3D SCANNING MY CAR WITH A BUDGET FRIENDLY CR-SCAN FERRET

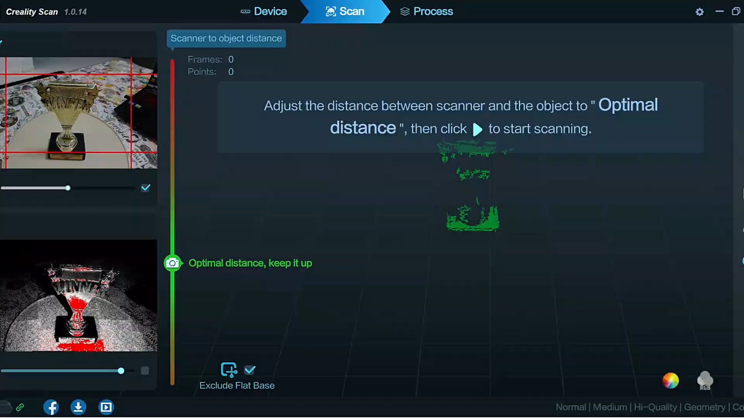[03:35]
And I did a few scans or attempted to on the winner trophy.
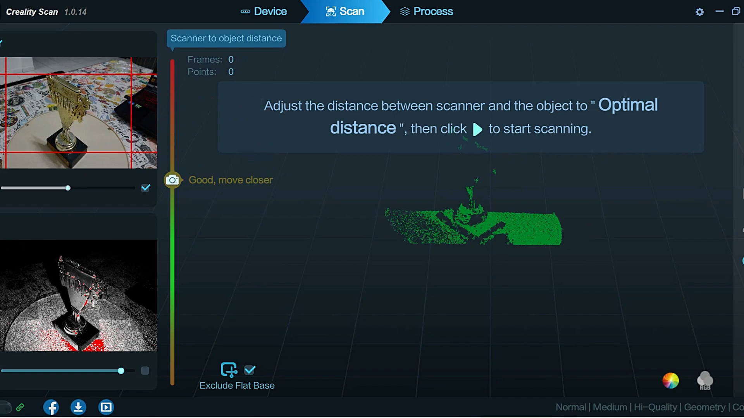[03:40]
Using this little turntable. And it just didn't turn out right.
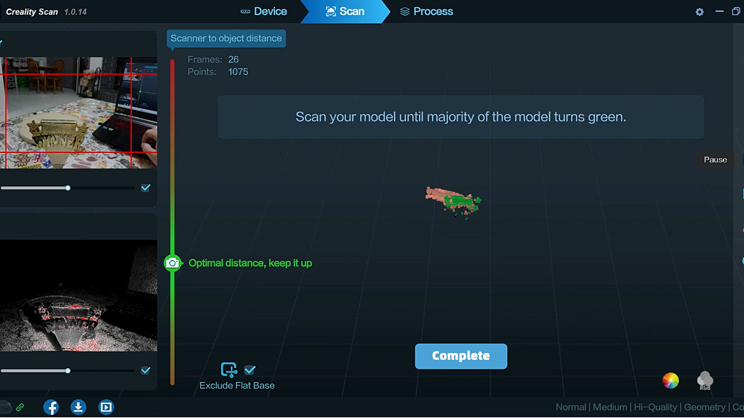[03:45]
So I tried to manually scan it. But it's too shiny. So one of the problems.
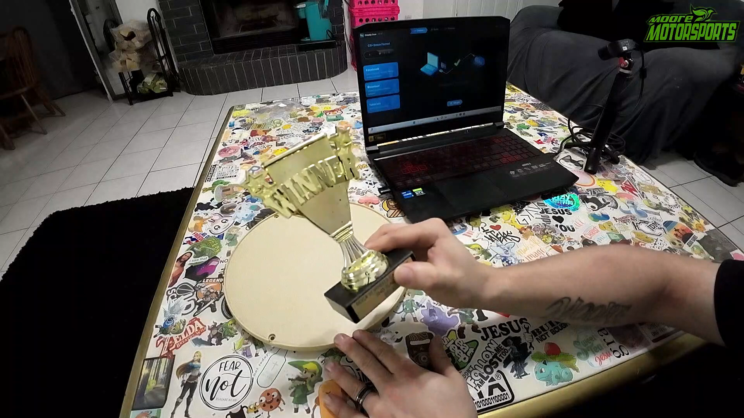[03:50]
Too shiny is definitely an issue. As it stated. We are just testing to see how it does. Then I decided to do a scan of my head.
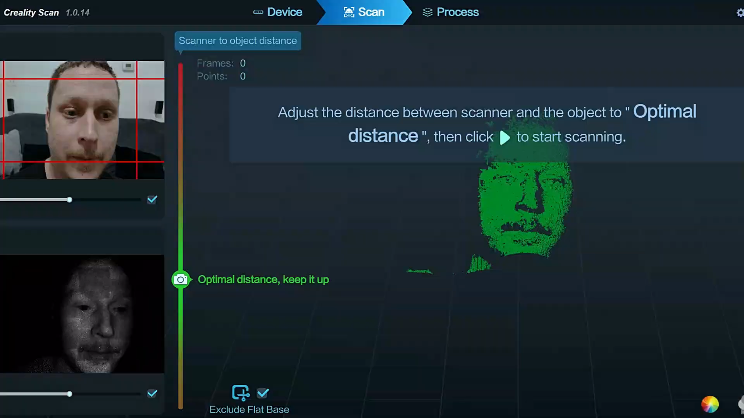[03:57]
Which was very interesting. I didn't want to do too thorough, too long of a scan. So I just did a quick scan.
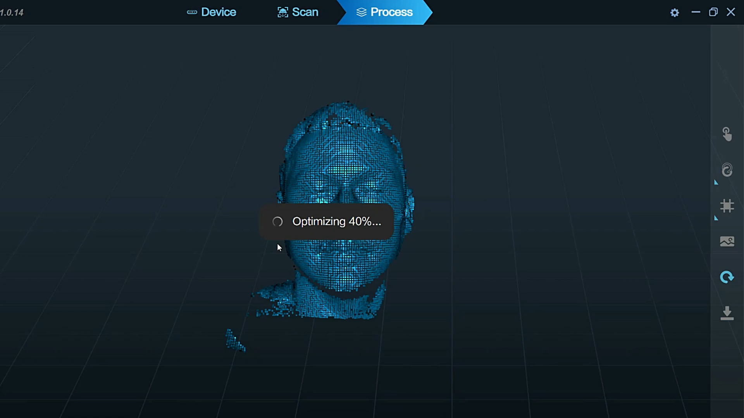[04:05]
It takes a few minutes for it to save and mesh. And all of the color mapping.
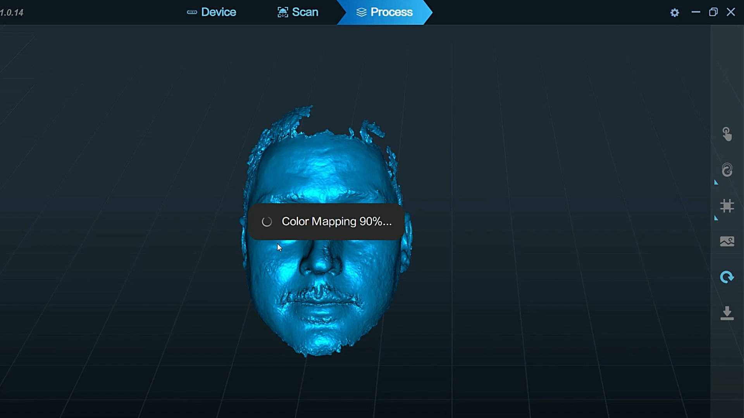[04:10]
But it is really cool because it gives you a high definition scan.
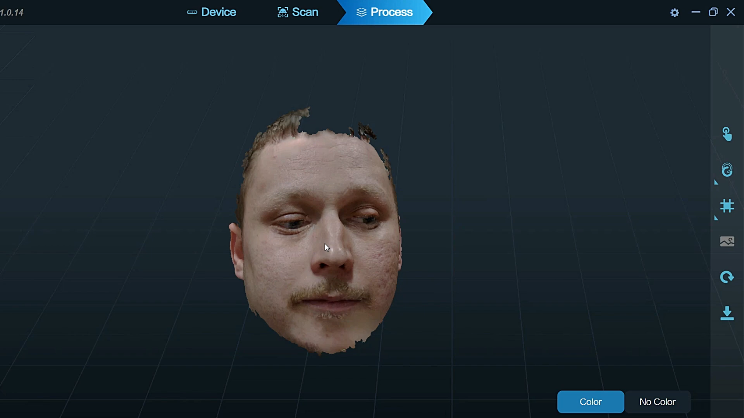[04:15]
So it definitely does good details. Tinier details.
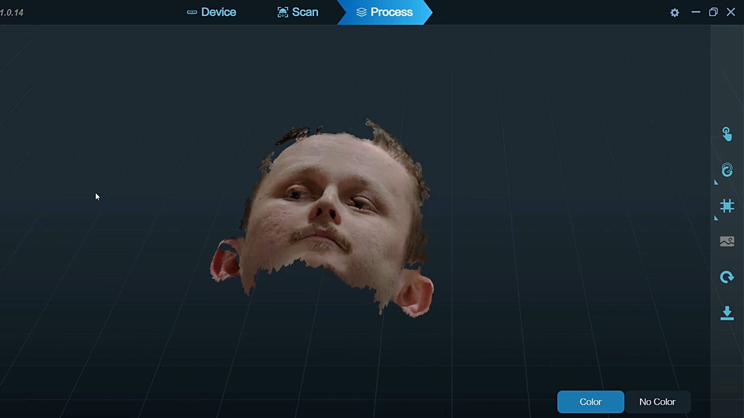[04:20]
I didn't think it would from that distance. But it did pretty good. So overall I'm impressed with it. But the real question is, can it scan car parts?
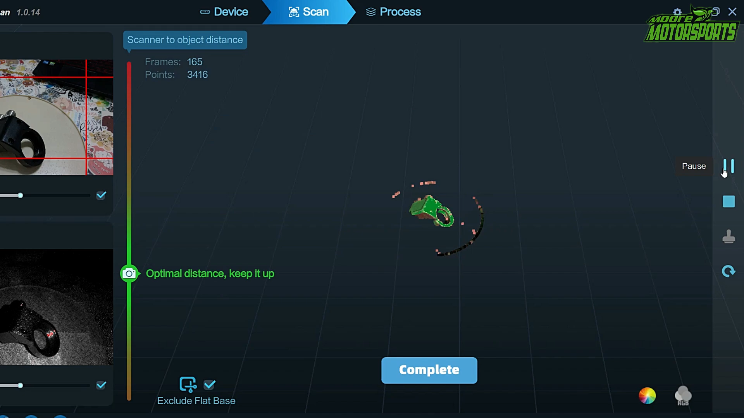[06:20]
Overall, it's not doing too bad. Now I'm not scanning this so I can replicate it. It's just an example just so that anybody was wondering it's not why I'm scanning it. I'm just using it as an example. I'm going to go ahead and go back.
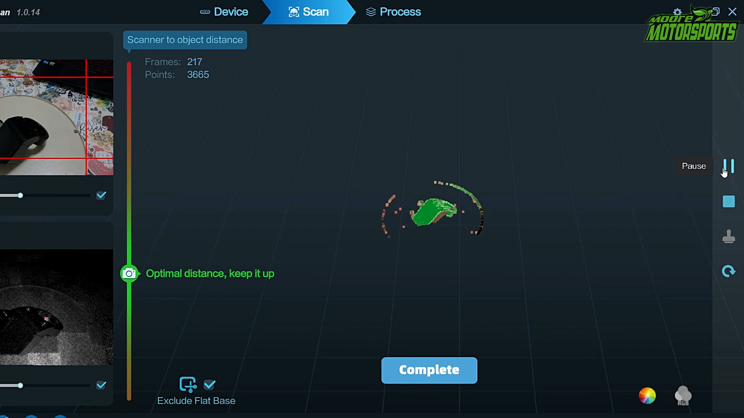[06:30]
I'm sure the more things you scan, the easier this kind of stuff would get. But I haven't really scanned much. So I'm not quite sure if that's just a user error or if it's just something buggy.
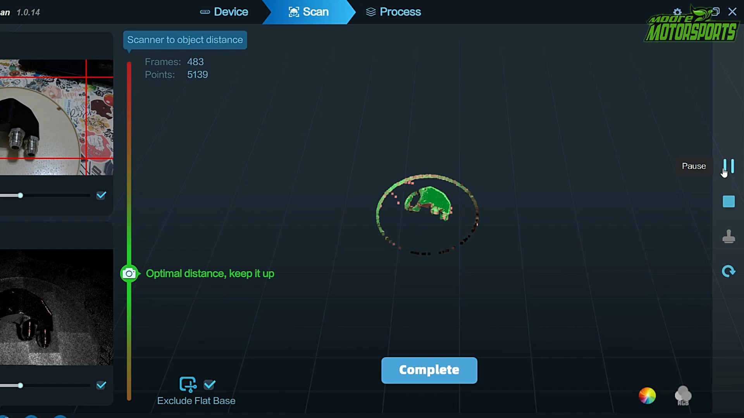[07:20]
But it could also just be something in the settings I didn't click right or something. But that looks good. This should be good enough at least to get a front scan done.
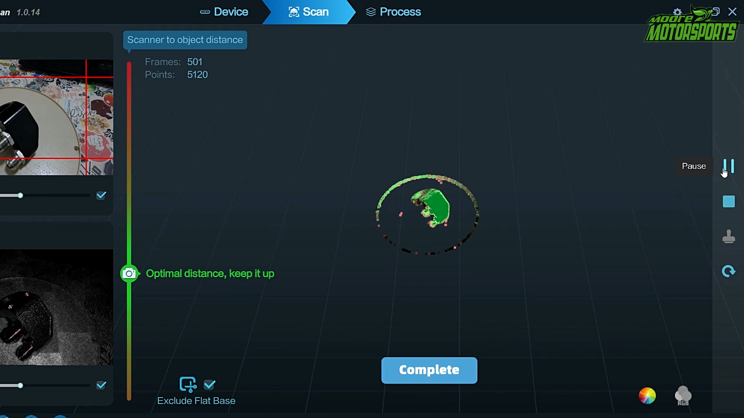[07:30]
I'm going to go ahead and stop it. And we'll see what happens.
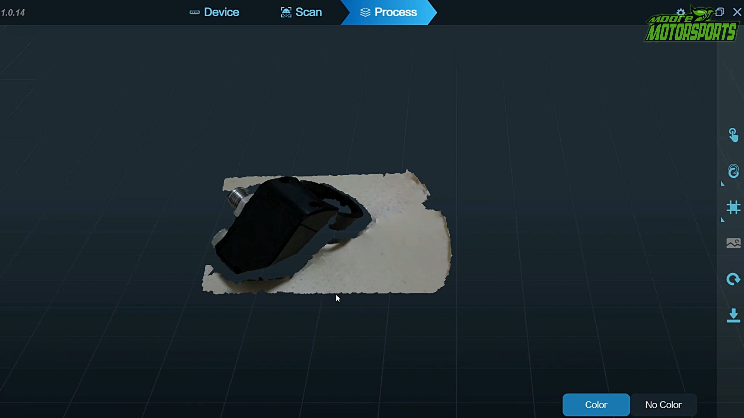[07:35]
Okay. So this is what we've got.
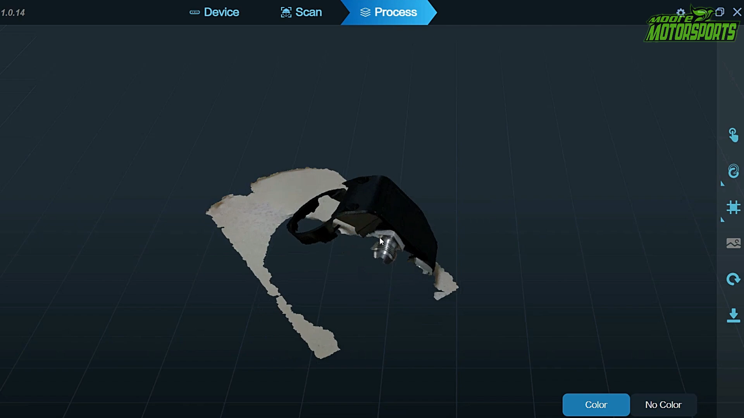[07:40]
Just off of that little scan. Again, it's broken up pieces.
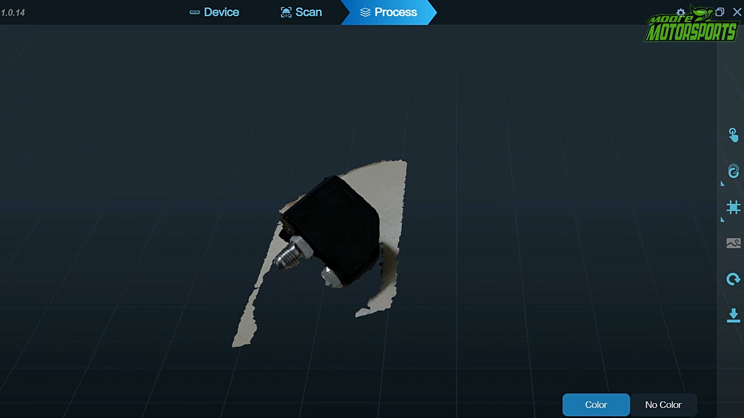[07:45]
This is could have been just my fault. Like, I don't know exactly what I'm doing.
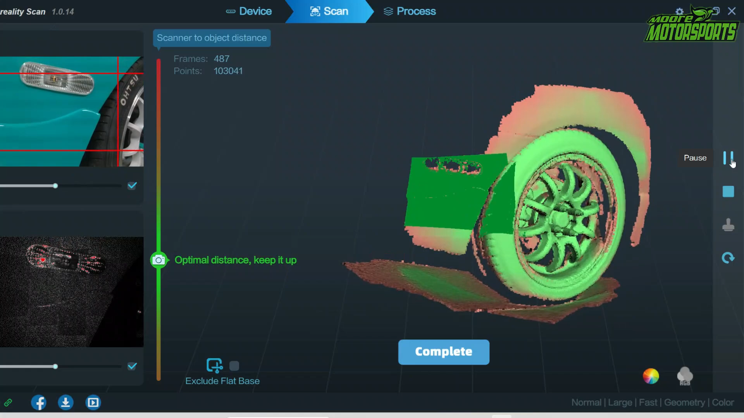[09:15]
It seems to be doing all of this pretty good, too. If I could imagine doing this to a whole car and then scaling it down and putting it in a 3D program and
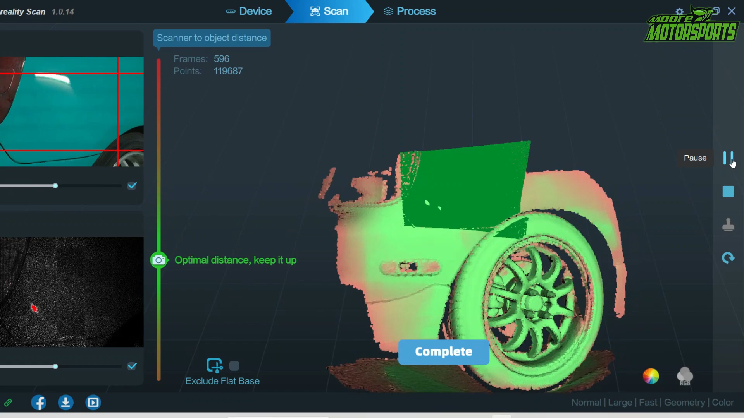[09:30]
actually making a 3D printed version of your car. So that would actually be really, really cool.
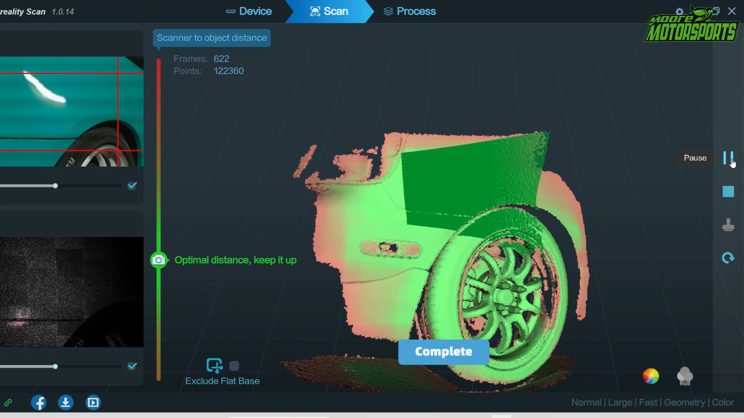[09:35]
Now, it's hitting some glossy spots.
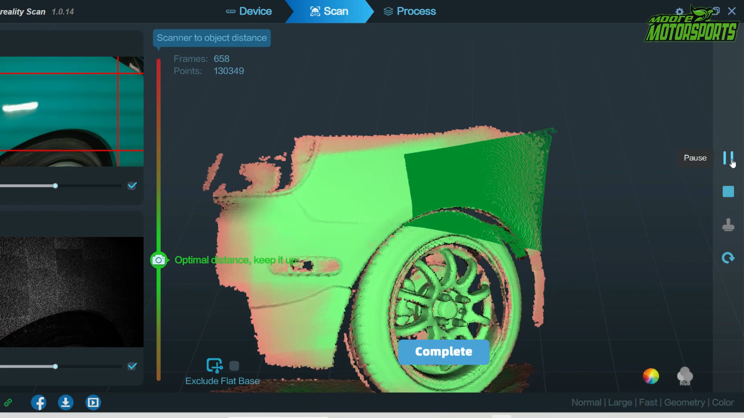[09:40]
So that's kind of why it keeps doing that tracking thing. But it is definitely scanning it. That is awesome.
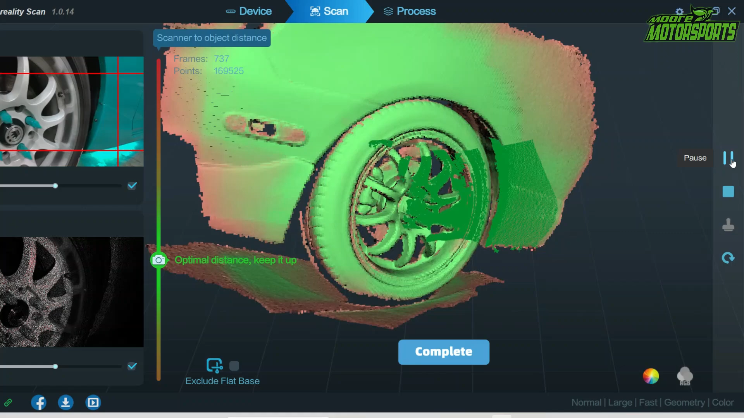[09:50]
So I got enough there.
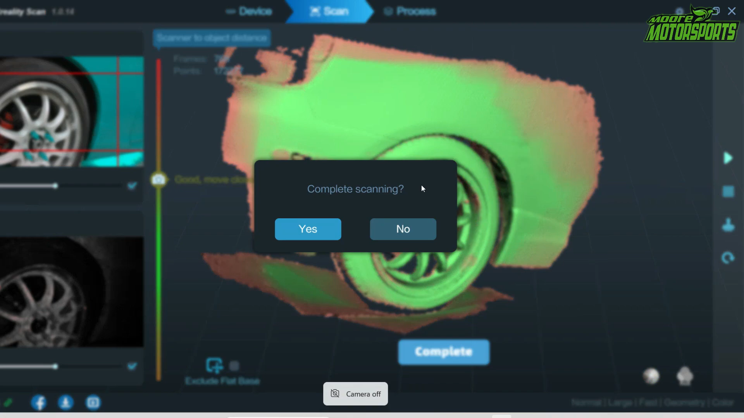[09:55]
We're going to go ahead and do the back bumper and see how that turns out.
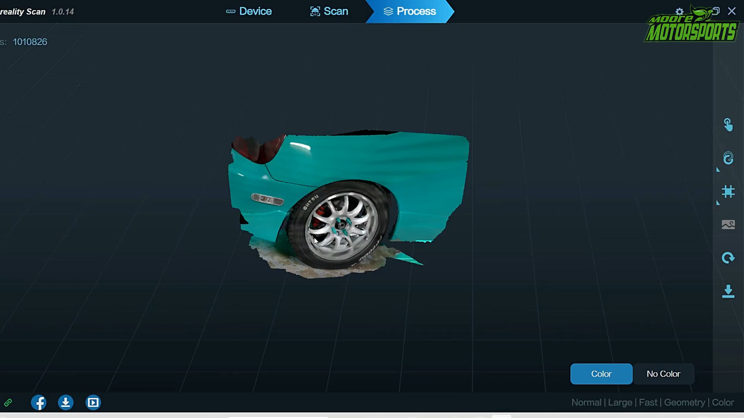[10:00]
Alright, so here's what we got from that scan.
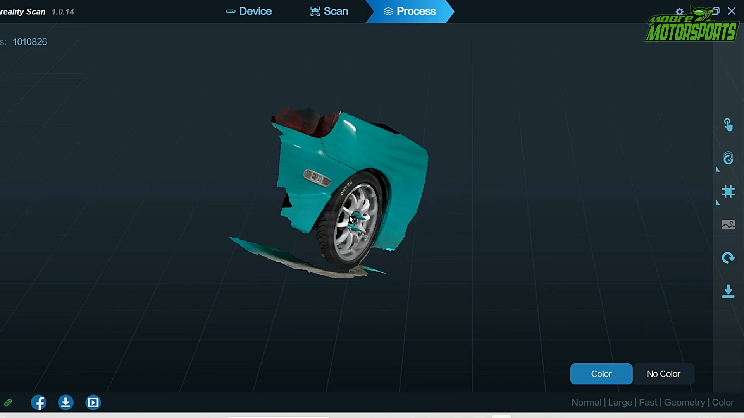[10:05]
Wow. That is absolutely awesome. I'm thinking if we did a really in-depth scan, we might actually be able to do that.
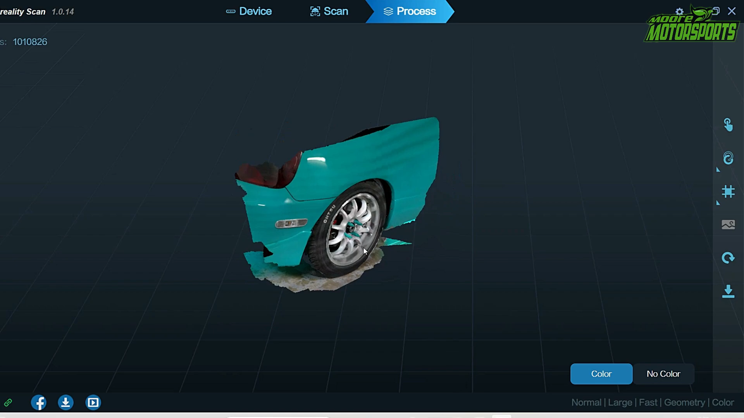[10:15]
Making a whole model, 3D model of your car.
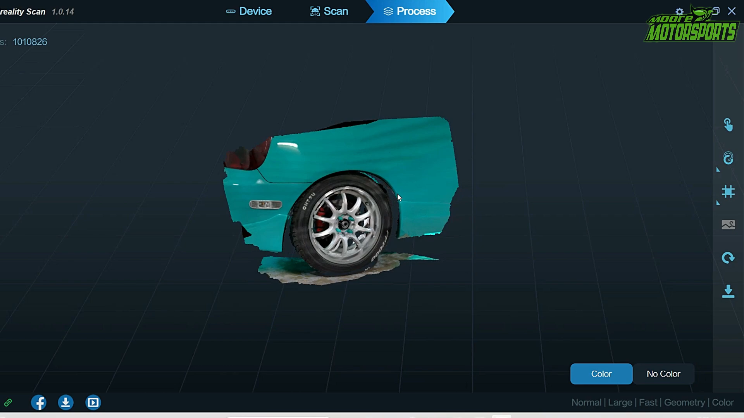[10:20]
That's really, really good. Go ahead and look at it without color. And that's what it would 3D print. Everything you see right there. So that's pretty cool.
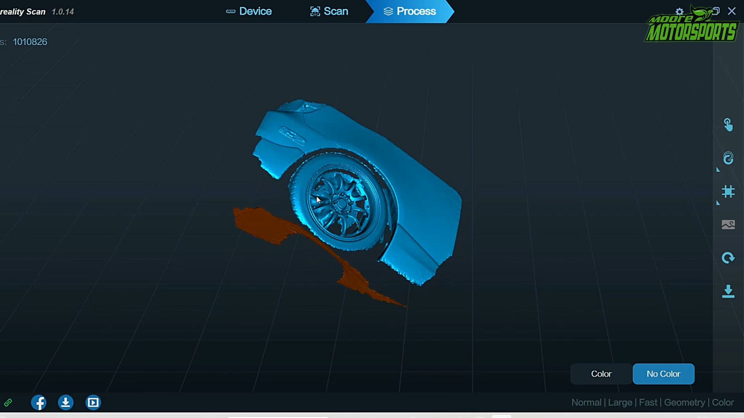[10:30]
So, yeah. Definitely really awesome. We're definitely going to have to do the back bumper now.